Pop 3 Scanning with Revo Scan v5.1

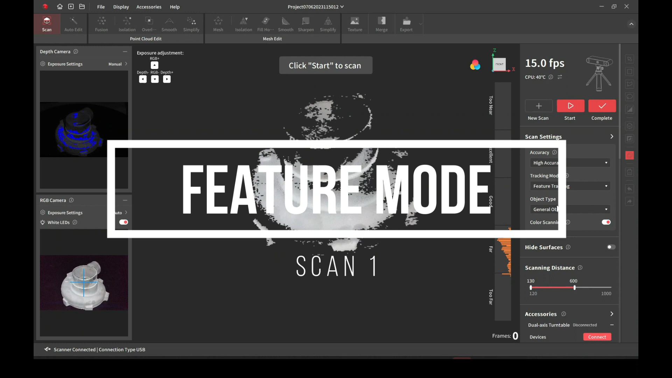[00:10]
small guide on using the new revel scan version 5.1 for
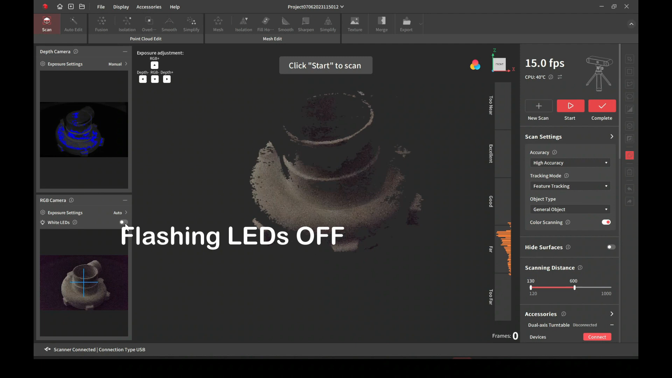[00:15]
here we're going to do just a regular scan so we can turn off all the color options
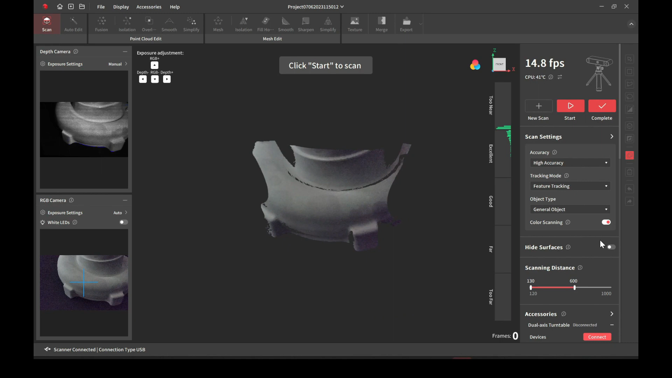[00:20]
this little checkbox turns off the color
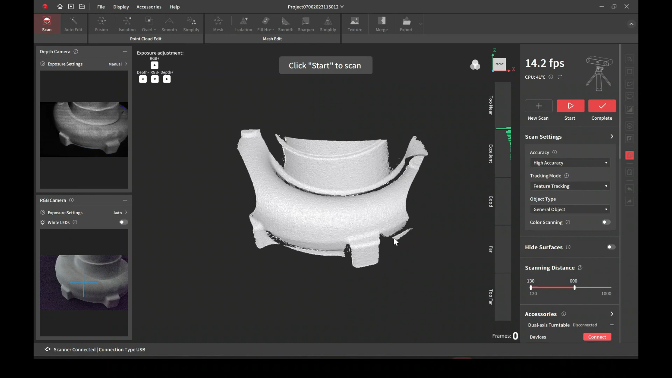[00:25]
scanning the other checkbox I did in the beginning turns off the flashing white lights
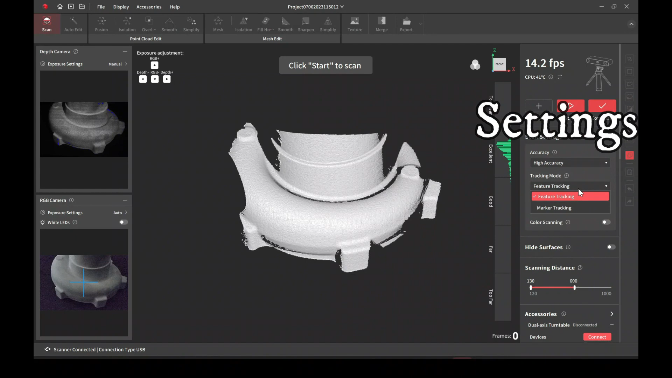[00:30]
for the pop three that's the scanner that I'm going to be using today
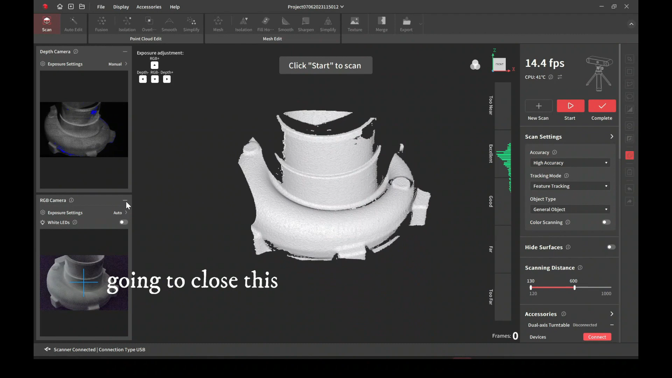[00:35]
this window right here I'll just close it since I'm not doing a color scan I don't need it in
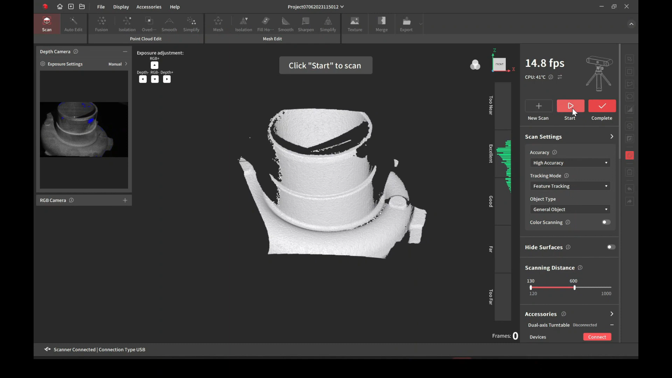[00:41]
there these are the keyboard shortcuts to adjust the exposure
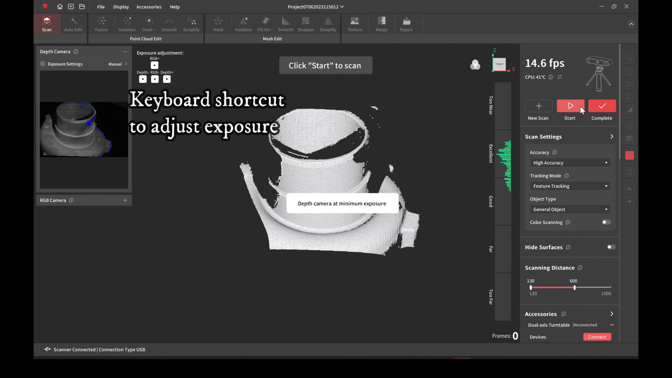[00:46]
left and right is for the scanning camera up and down is for the RGB
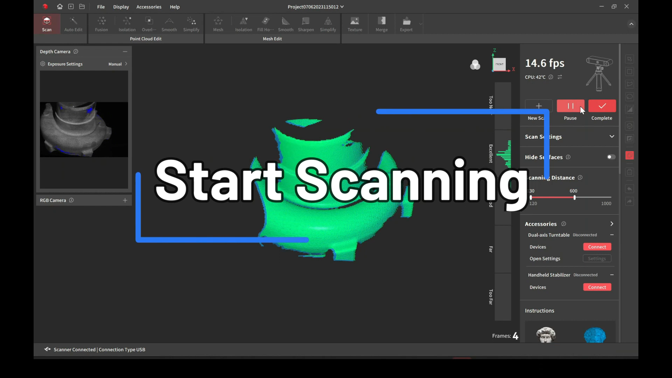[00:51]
color camera so I went ahead and started to scan this item is kind of symmetrical so you'll see what happens with that
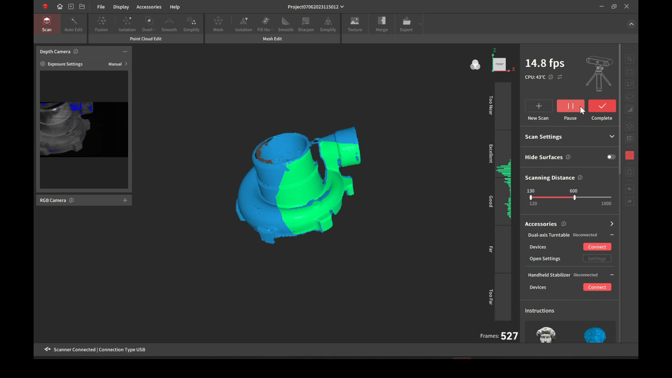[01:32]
I simply paused it right here so that I can rotate it
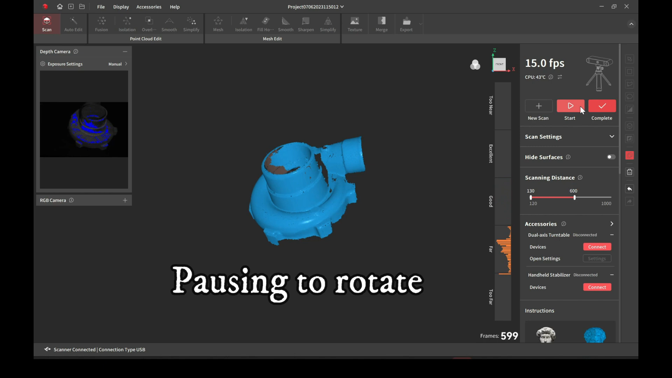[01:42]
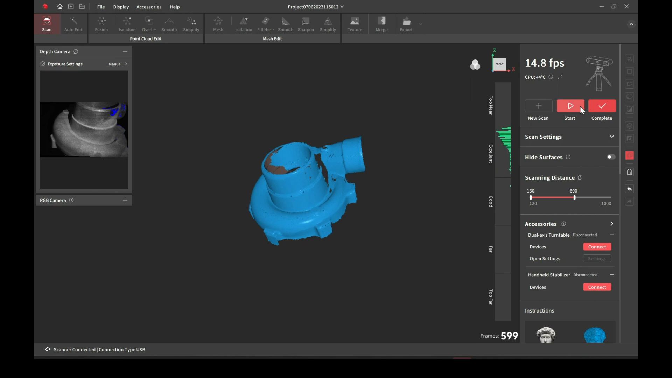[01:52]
now that I've rotated I start back scanning as
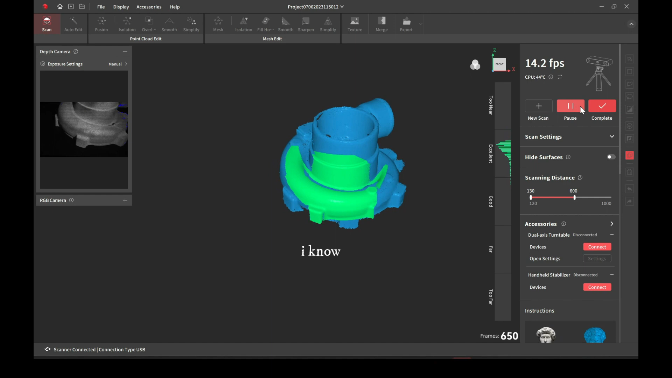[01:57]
you can see it kind of got off track and it looks like it corrected itself but
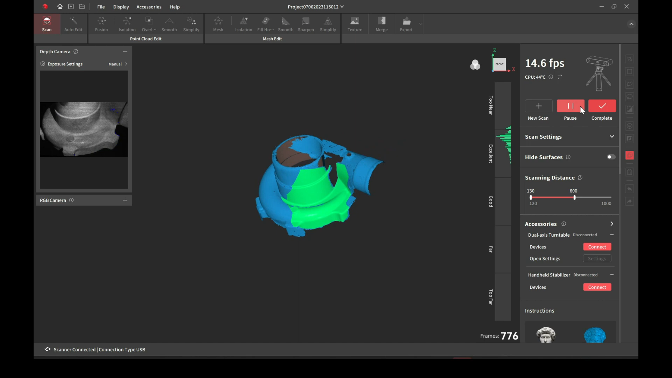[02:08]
this is one of those things that happens when you're scanning a symmetrical item and featured
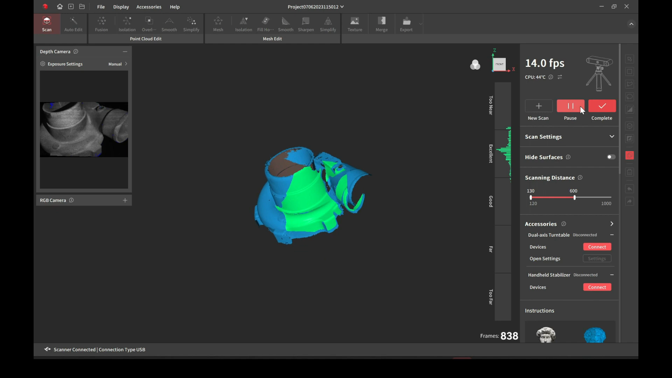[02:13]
mode most of the features are just not enough and it gets kind of off track
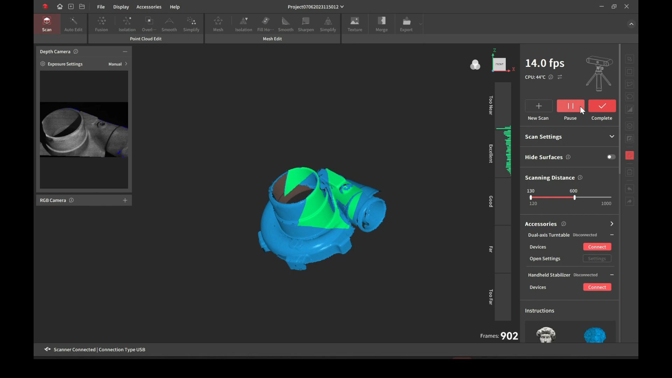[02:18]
and it starts scanning and you start to see kind of duplicates which
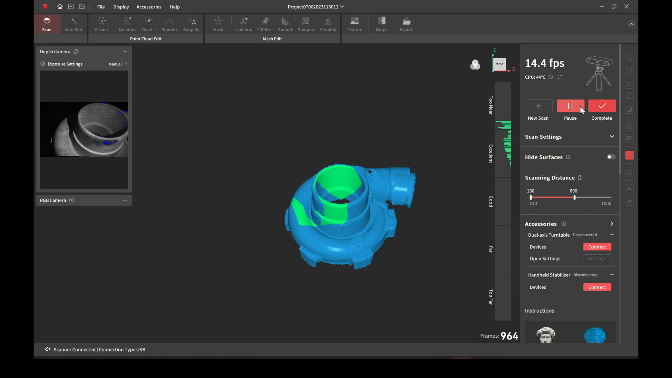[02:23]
you can see right here and if you see for a split second it spun around and that's simply because it's symmetrical item
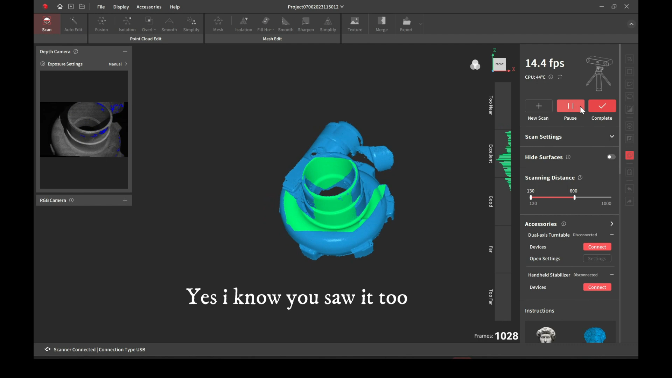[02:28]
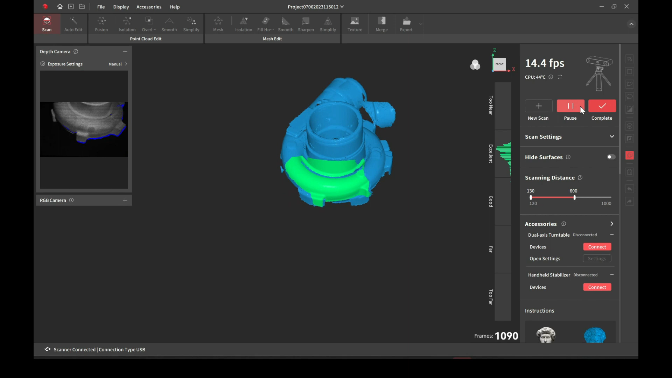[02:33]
so we'll go ahead and stop this scan because this is the unusable scan but this is the area that most users run into and they don't realize that the problem is because the item isn't tracking well because symmetrical